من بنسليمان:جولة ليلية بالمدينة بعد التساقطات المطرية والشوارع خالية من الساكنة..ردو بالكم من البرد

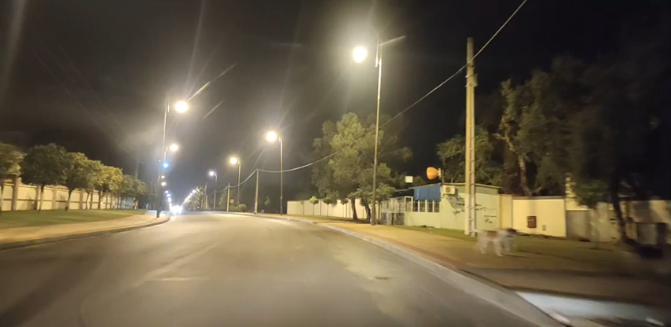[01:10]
بلكم مدى الامطار يعني كما كتلاحفو كامي ان الطريقة تكون مزيدة بعد مدة من تستقط امطار فكيوقع القليصاج فمزيدا من الحيطة والحضر اثناء السياقة ملك المداني تحية ليك طريق محمد ريدع تحيتي لك اخي من جديدة تحية ليك تحية الخوية كريمة وسعيد
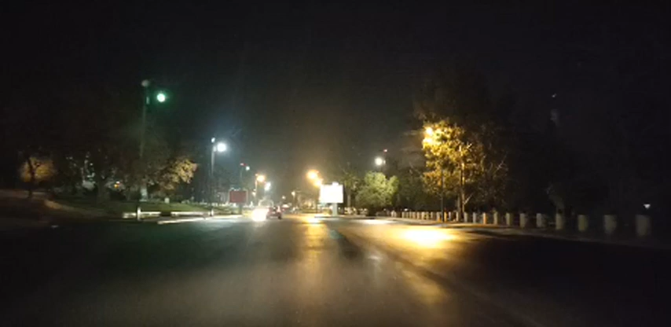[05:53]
فين جات بن سليمان أخويا سعيد راقنا فين جات بن سليمان داربيدة والرباط 50 كم على كاسة 50 كم على الرباط
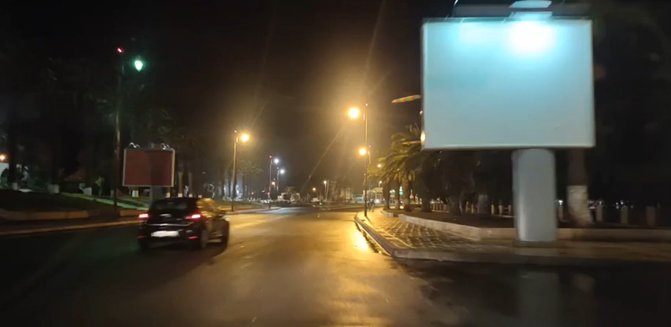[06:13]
إذا أجواء جدا جميلة بمدينة بن سليمان ليلا شوارع المدينة شبخالية من السكينة في هذه اللحظات مدينة زوينة سبراك الله مرحبا سكريا غاديا راقنا الله أخويا بن سليمان سعيد شكرا أخويا على التوضيح مرحبا أخويا العزيز أيها سؤال مرحبا
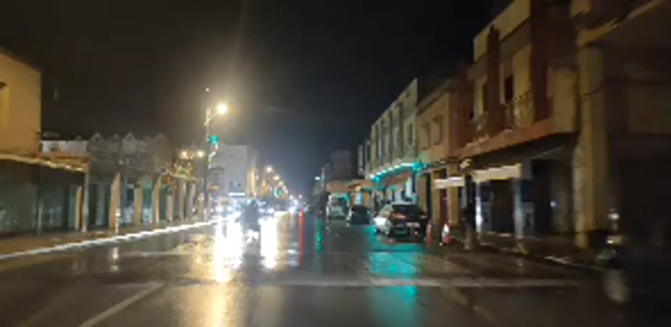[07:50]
مدينة بن سليمان أجواء ليلة جميلة جميلة